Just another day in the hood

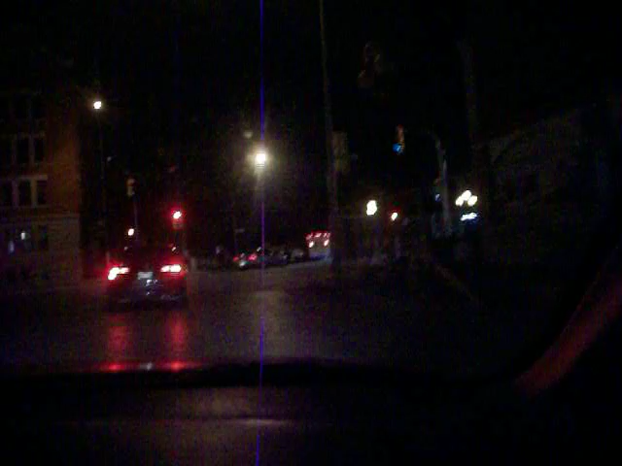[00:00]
We must have a real meeting of the minds here. What do you got? Two cruiser cars, an ambulance. Somebody took an ass kicking. Or somebody OD'd.